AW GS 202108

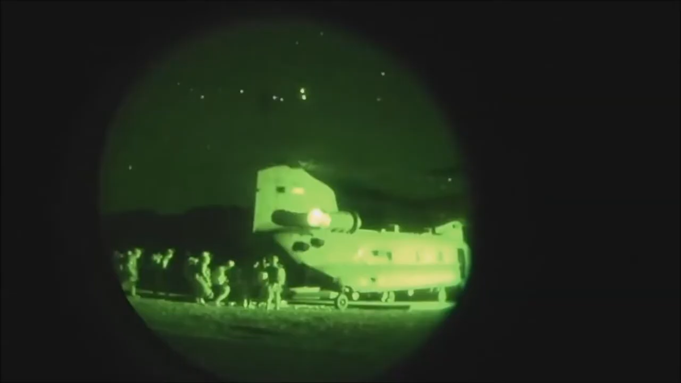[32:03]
Plus you want to get, you want to get these guys when, when they're not alert and awake during the day.
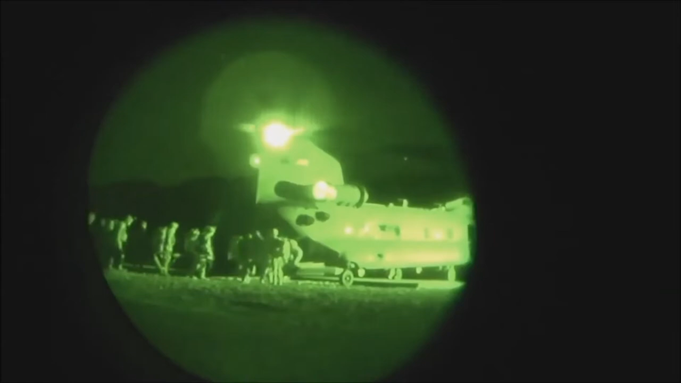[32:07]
So we had some ground guys, infantry.
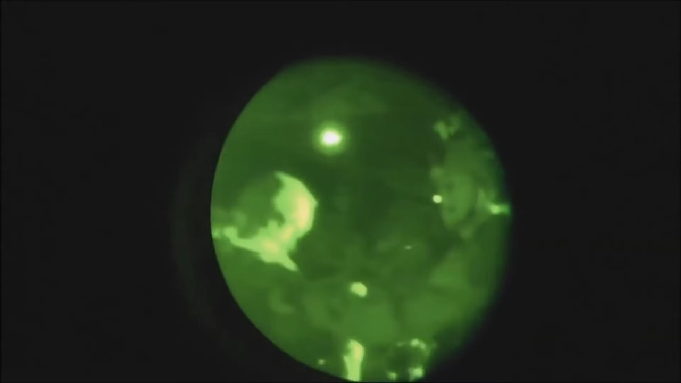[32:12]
Um, the mission was to, uh, infill troops into LZ Honey Eater.
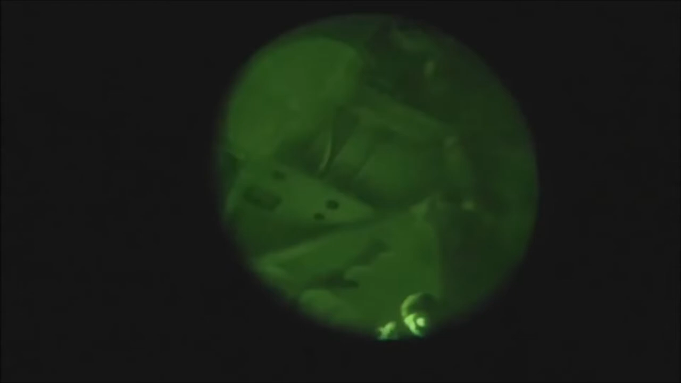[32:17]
Uh, it was really windy. It was really dark. Uh, zero lume.
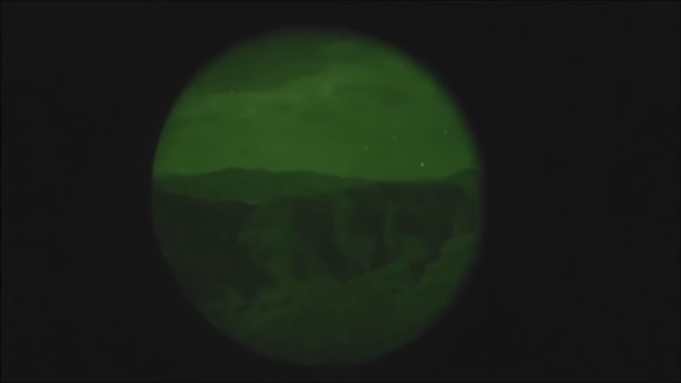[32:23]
And you're under goggles, 100%. It's a full house.
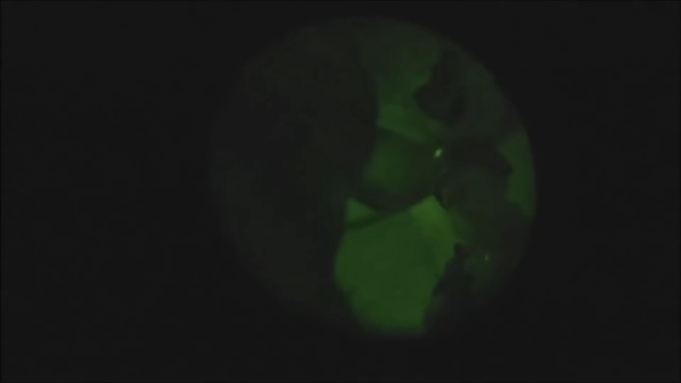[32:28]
I mean, and so obviously the Chinook has two engines, but, uh, that altitude and that much weight, it's not going to operate with one engine.